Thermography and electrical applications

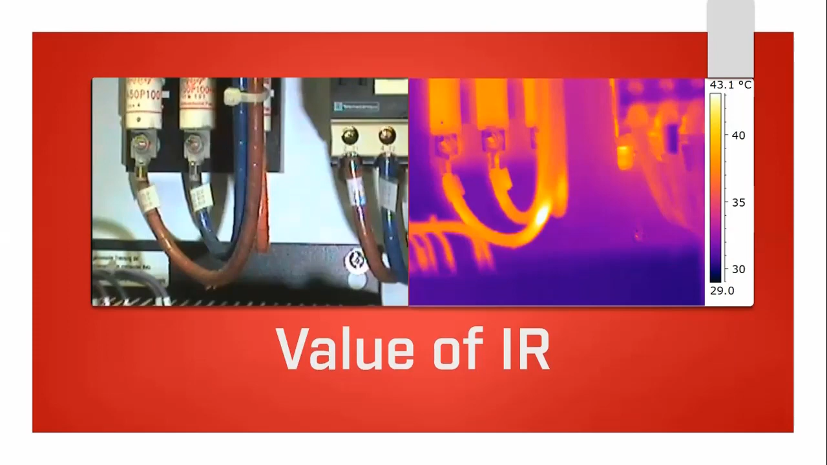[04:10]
On screen: scale top 43.1°C
the camera operator which will set light on the problem if you're a consultant detecting the problem is probably as far as you want to go you know you found the problem so you leave it with the customer to diagnose and repair
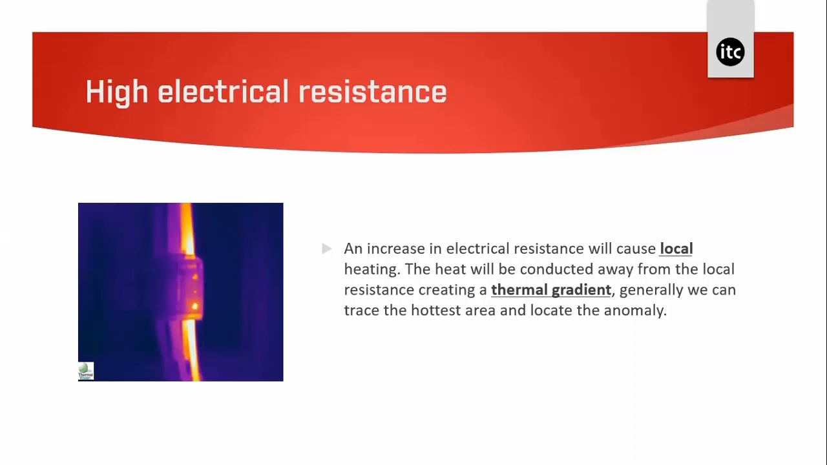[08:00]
load on the circuit and if the current suddenly increases then so will the temperature so surveys should be undertaken under normal operation conditions if possible these are examples of high electrical resistors on transformer connections both images are using the iron color palette where white is hot and black is cold if you if you if you look closely we can sort of see that there's some very definite elevated temperatures within both of the thermal images
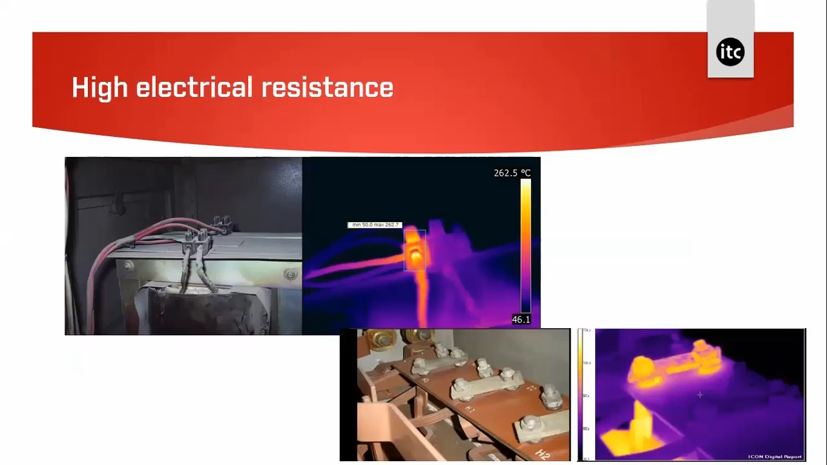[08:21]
On screen: scale top 262.5°C
this is an example on a multi-strand cable where some of the strands have broken inside the cable insulation and we can see a hot spot occur when the load goes through the reduced number of strands at the point where the internal strands are broken they appear in high voltage as well as low voltage and in this
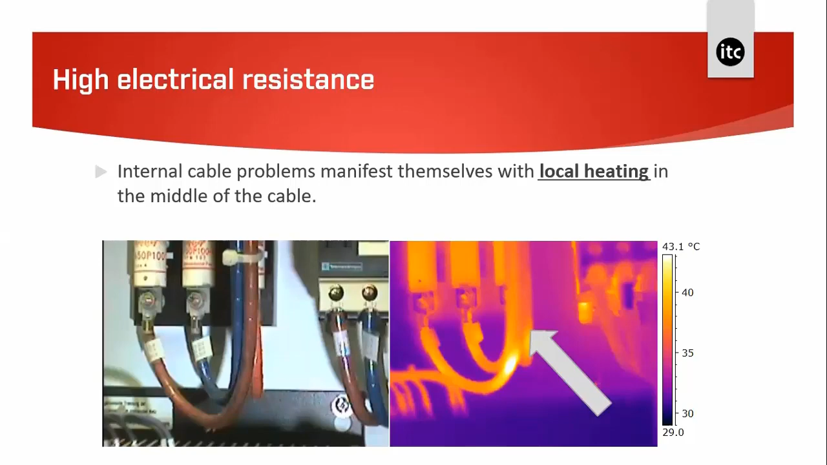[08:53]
On screen: scale top 43.1°C
example the voltage is 90 kv the load is 400 amps and there's a maximum load of 440 amps on this circuit
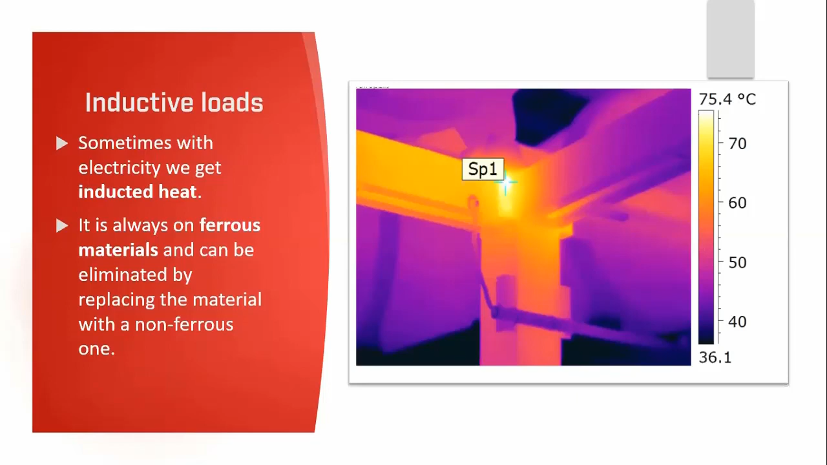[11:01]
On screen: scale top 75.4°C
and in some cases it can be difficult to establish the exact reason why this happens but we can say that it does happen as a result of the location of the metal and its proximity to the electricity we find that sometimes poor design of electrical panels can create some quite phenomenal uh induction patterns and in in this case we've got an open circuit the top fuse is blown the fuses control a capacitor bank and the fuse blew because of a problem with the capacitor it's very easy when you're using a thermal camera to always look for for hot problems in
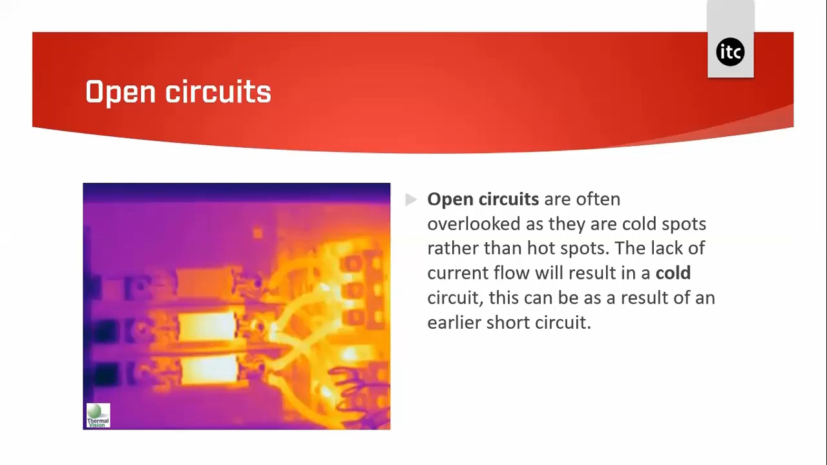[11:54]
blown and in some cases it can be on an item that may not be noticed readily by maintenance personnel just a note here don't overlook a cold component on a circuit because it could be the major problem and this is a rare image the energized ground or earth cables are often overlooked that there is seldom a thermal gradient you can easily determine that the temperature is the same right along the cable and therefore that the heating is due to load what people often forget is that the purpose of earth cables is to provide a path for the current to flow in the event of a fault and
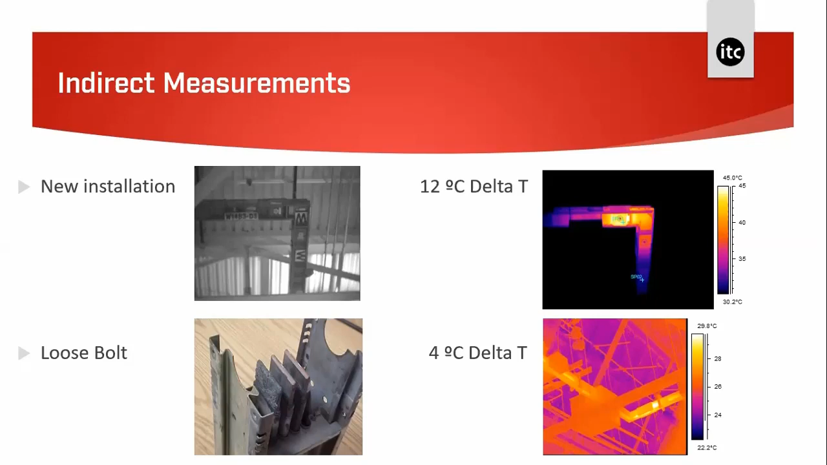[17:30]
how these bars are connected at the unions and i think it really does help to to understand that if we get a high resistance on those connections we see it quite clearly what about if you if you're confronted with a room full of panels or an electrical panel like this you know if we have to view this panel as we have done if we look at the daylight picture and the thermal picture you know we we can't draw much information from this you know maybe
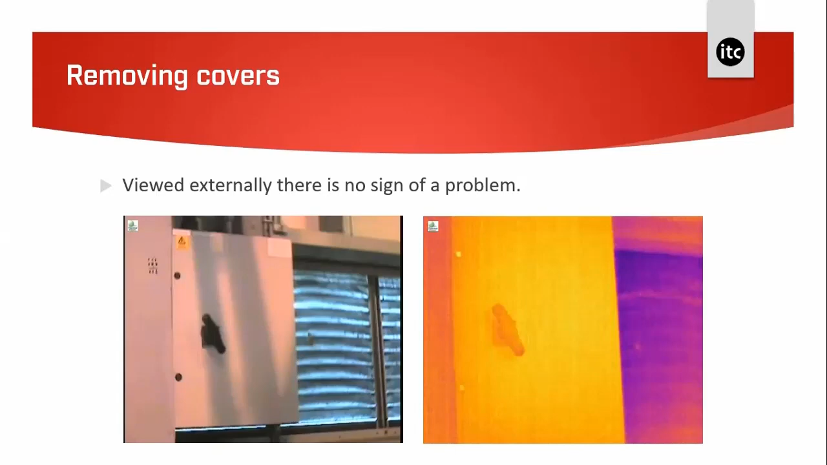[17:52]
that the the panel door uniformly is a little bit warmer than the surroundings if we now open the panel that you know the problem can only seen after the panel has been opened so with infrared the doors of electrical panels are what we class as opaque solids and it's not possible to truly assess electrical systems without opening them first we may open them and find perspex or if they're
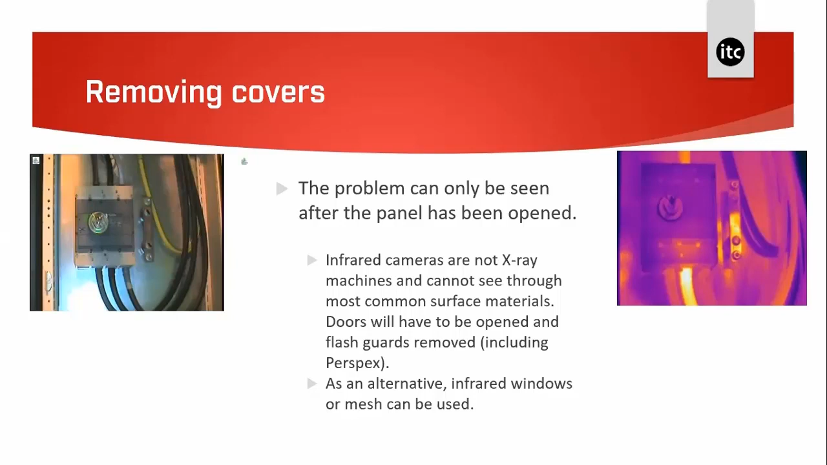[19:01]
they've experienced this an alternative to opening covers is using infrared windows but you should check with the switchgear manufacturers before retrofitting them to ensure that the windows are correct for the installation and do not invalidate the equipment certificates we're going to have a look at some examples of infrared windows a little bit later in this presentation